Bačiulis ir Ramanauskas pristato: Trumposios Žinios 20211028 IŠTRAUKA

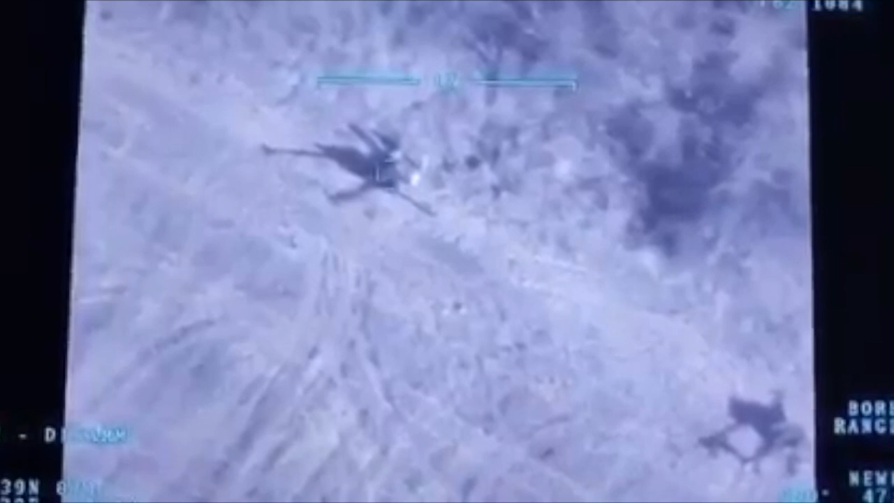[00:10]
Rusijos kariai, kai visada pažeisdami susitarimus, apšaudė Ukrainos paėgas, tačiau šį kartą Bairaktartė B2, naudodamas MAM Brukšnys C protingąją
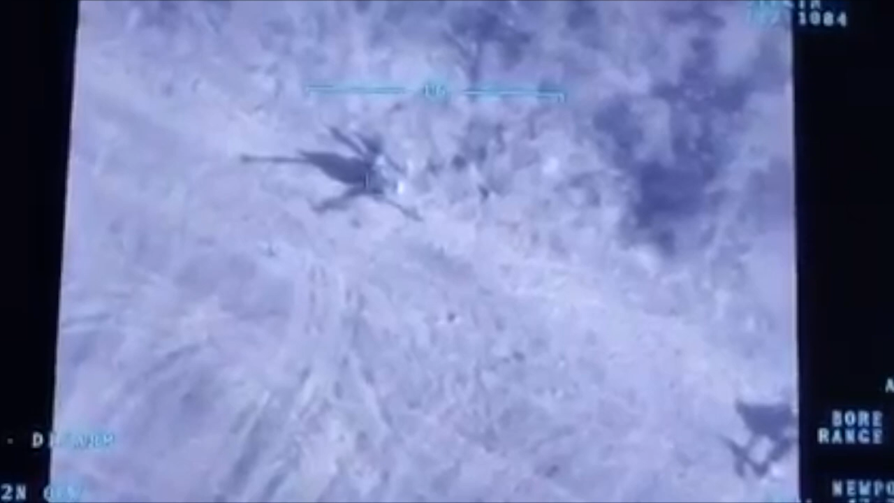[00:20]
bombą veikimo nuotulis 8 km svoris 6,5 kg, sunaikino rusų haubicę D-30. Rusijos paėgos valiaus kubiai patraukė likusias haubicis ir sustabdė apšaudimą.